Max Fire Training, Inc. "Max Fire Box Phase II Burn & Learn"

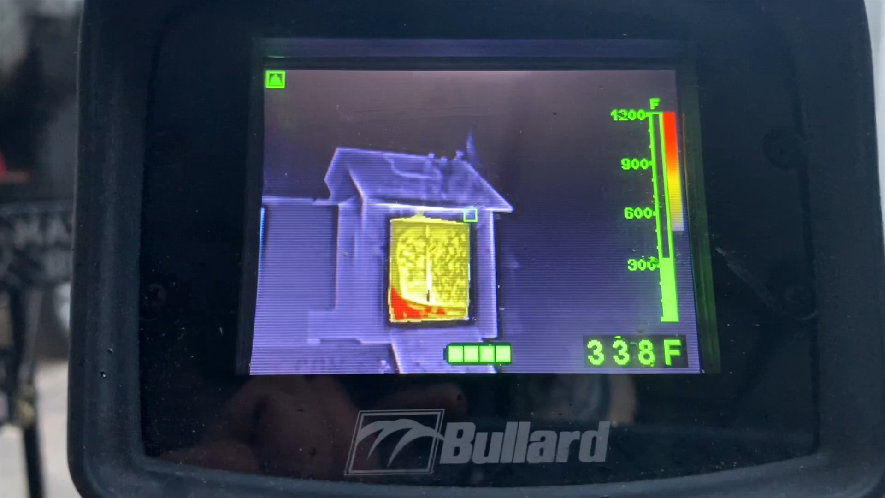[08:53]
On screen: spot 338°F, scale top 1200°F
there's your fast traveling convection currents you can see them i come over to my other room you can see how you're getting the extension into the other
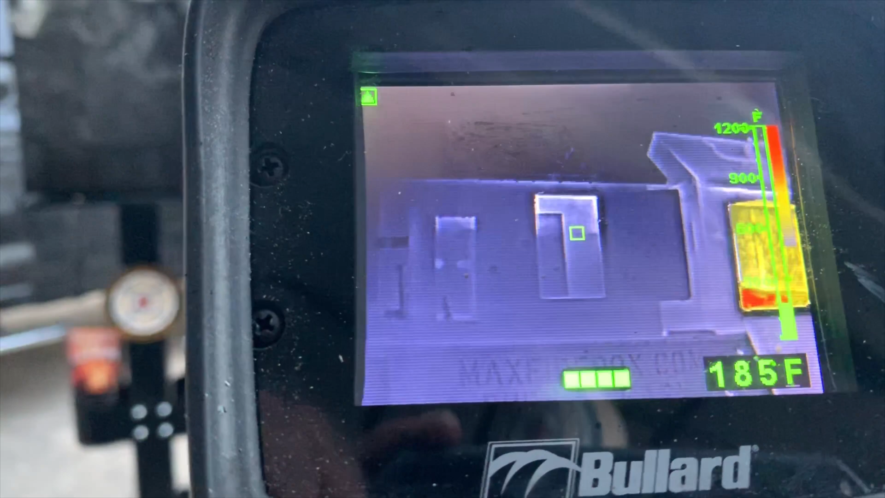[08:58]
On screen: spot 185°F
room you can see the fast traveling currents and there we just had ignition all right why did we have
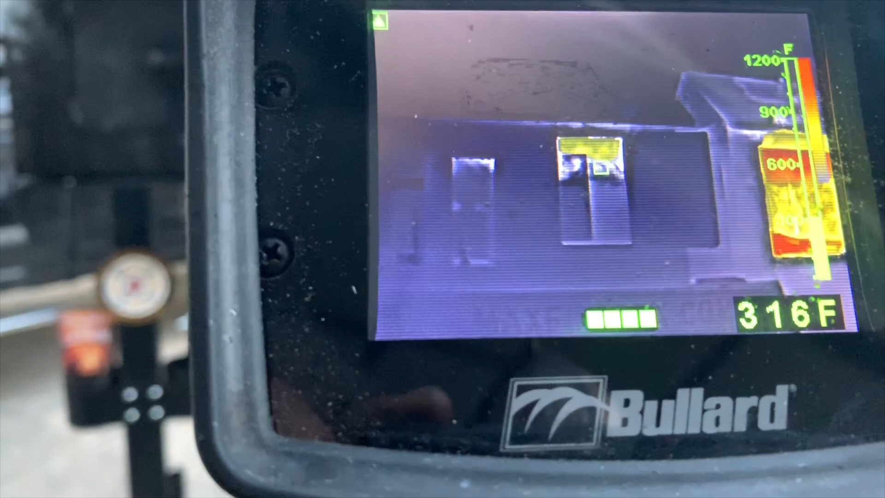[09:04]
On screen: spot 316°F
ignition there because we left that garage door open so everything's heating up now everything's changing gears